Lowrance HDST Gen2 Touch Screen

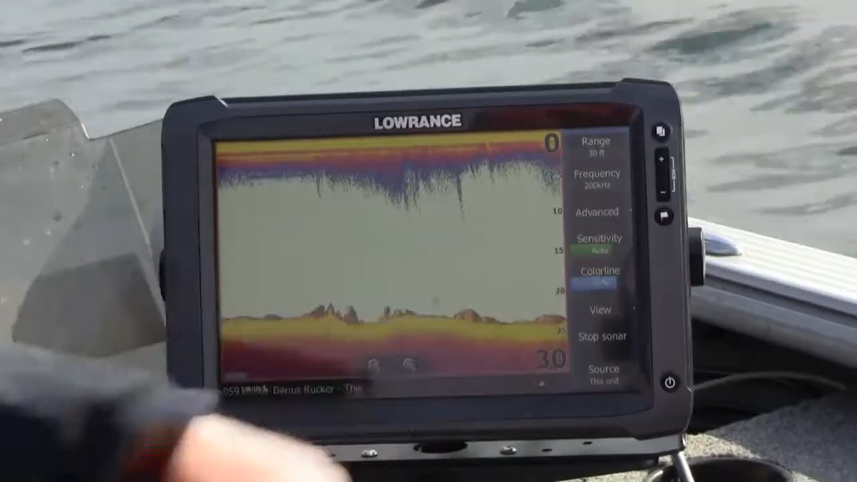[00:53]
Once you have the locator running in traditional sonar, leave it in auto. It will run itself.